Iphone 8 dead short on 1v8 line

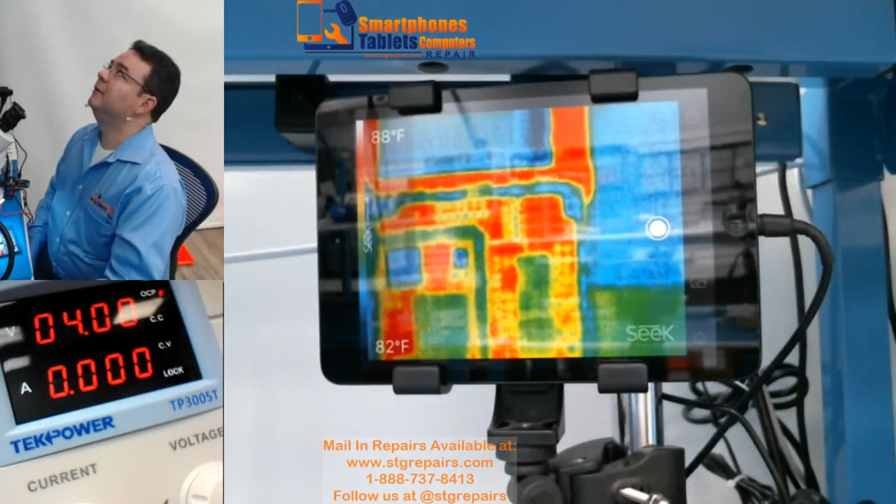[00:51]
On screen: scale top 88°F, scale bottom 82°F
We are going to move to the power supply. Nos estamos moviendo al power supply. Si vemos, right now I just press on and off from the iPower Pro and nothing is consuming. Como ven presiono on and off en el power, en el iPower y no consume absolutamente nada.
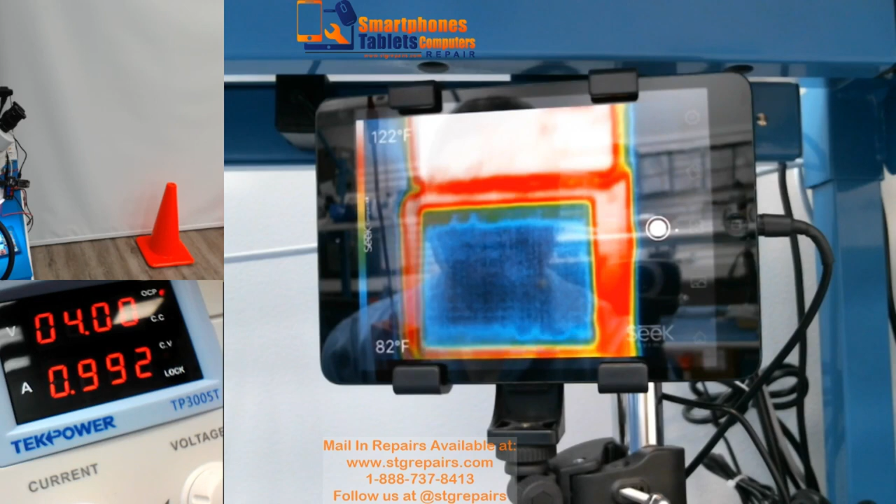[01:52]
On screen: scale top 122°F, scale bottom 82°F
When I see that, practically most of the time I know it's going to be the 1VA line. So, if, like right now, if I put it on the thermocamera, you are going to see something. Si lo pongo,
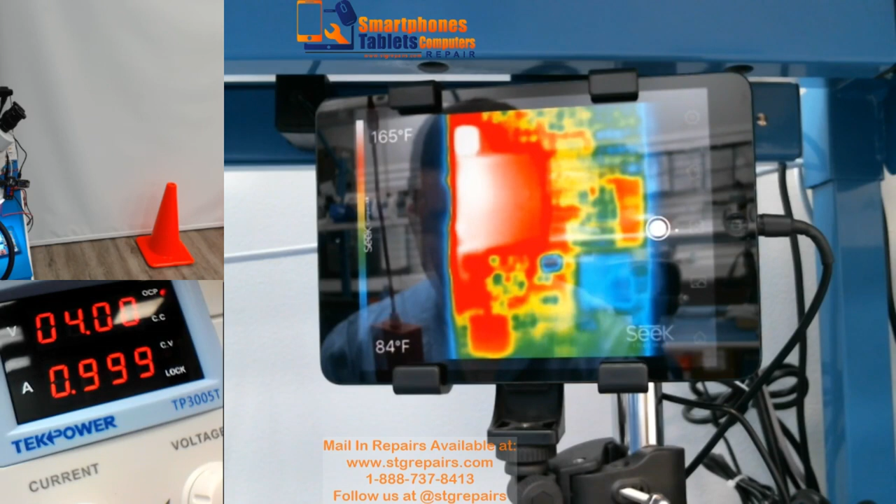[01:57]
On screen: scale top 165°F, scale bottom 84°F
yo generalmente cuando veo algo así, sé que va a ser un problema en la línea 1V8.
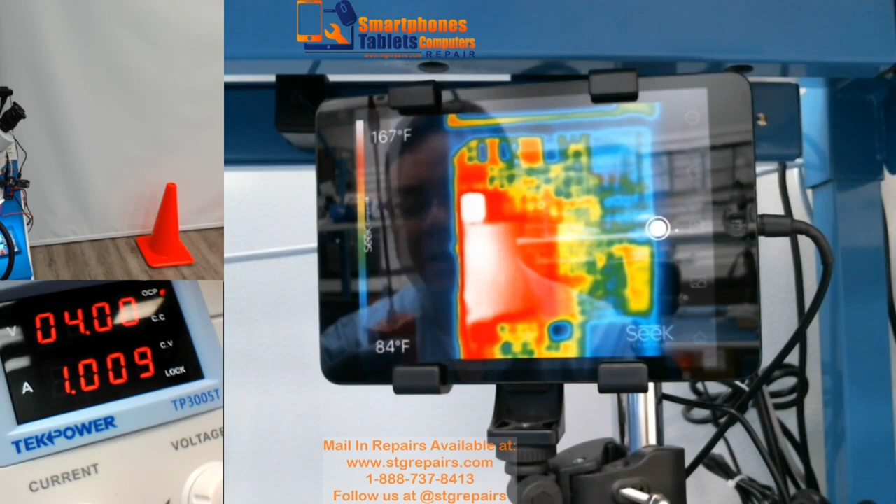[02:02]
On screen: scale top 167°F, scale bottom 84°F
Si lo pongo en la cámara termal, miren lo que se calienta. Ok, now that I put it on the thermocamera,
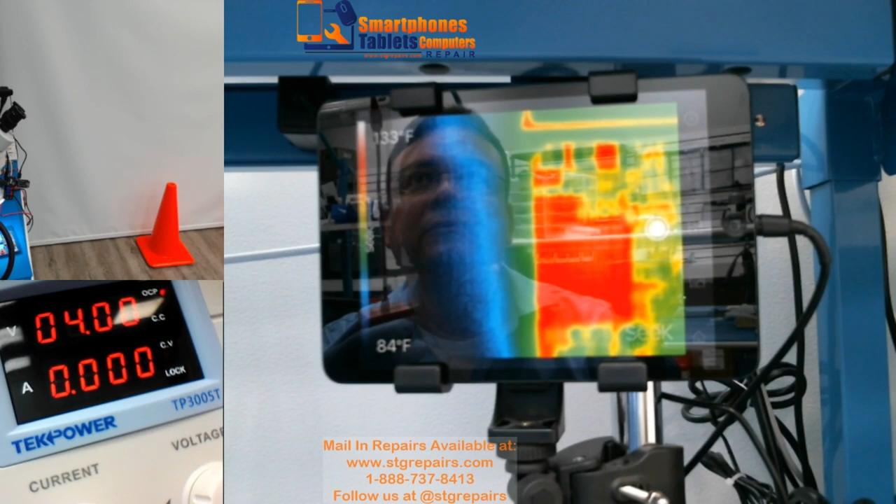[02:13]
On screen: scale top 133°F, scale bottom 84°F
this is where it gets hot. We have a coil there, let me just turn it off. This is the coil and here is the PMIC, este es un coil y este es el PMIC.
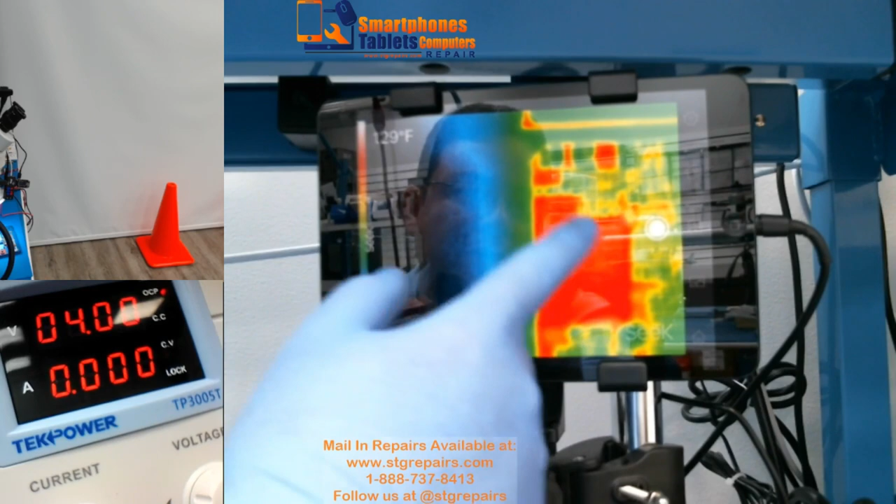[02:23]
Observen el PMIC, miren el PMIC se calienta aquí y tenemos este coil.
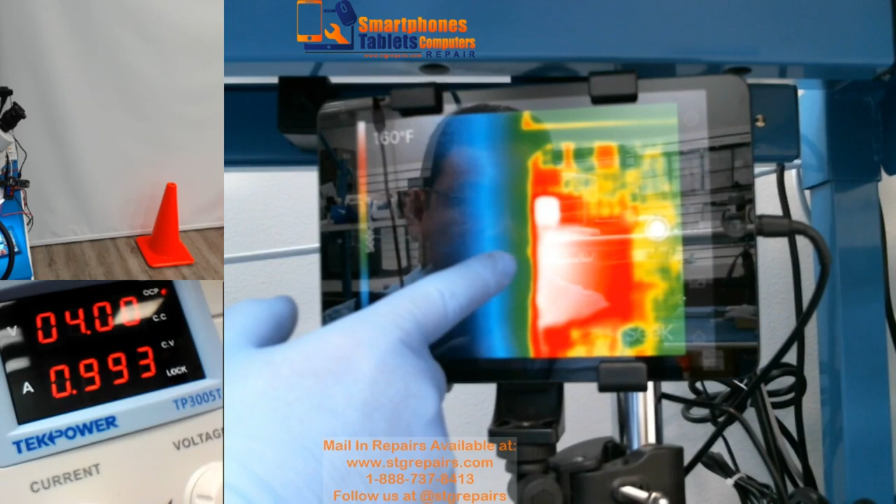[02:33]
On screen: scale top 160°F
If you can see the PMIC, we have here, it gets hot right here and we have a coil there. Right here, right here.